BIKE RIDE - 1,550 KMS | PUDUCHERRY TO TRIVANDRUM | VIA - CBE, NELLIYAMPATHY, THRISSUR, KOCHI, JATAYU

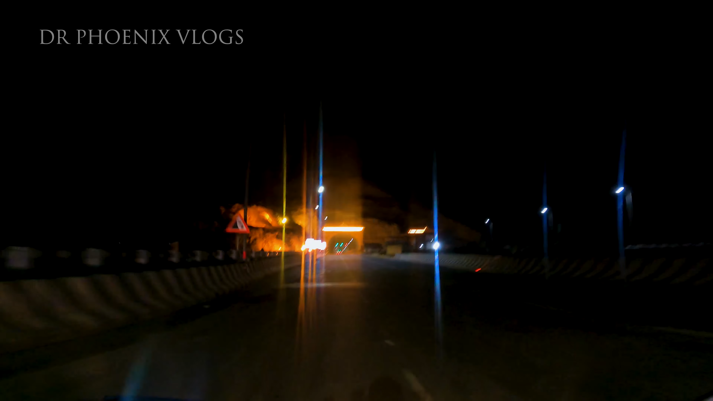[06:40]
You can see the scenery here.
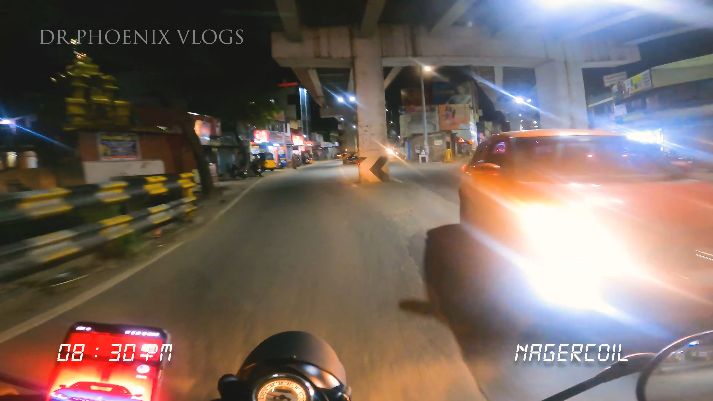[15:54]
5.80 km almost here this time is still about the 5.30 pm we can reach the same place the beginning of the trip is about the 6.30 pm so it's just that we will get to the end and we will be able to see it So, we are getting some risk for a little bit. We have to be a real change in the night. I told you we are already here in Nagarikowil. You put it in the street after staying in the town.